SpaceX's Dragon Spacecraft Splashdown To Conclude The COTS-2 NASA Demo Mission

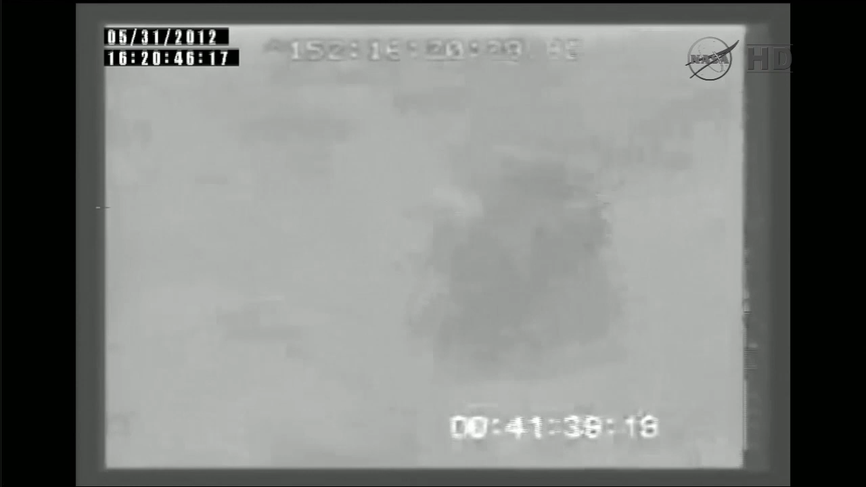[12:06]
As we keep on looking at the Dragon spacecraft there in the Pacific Ocean, we have the official mission elapsed time for you.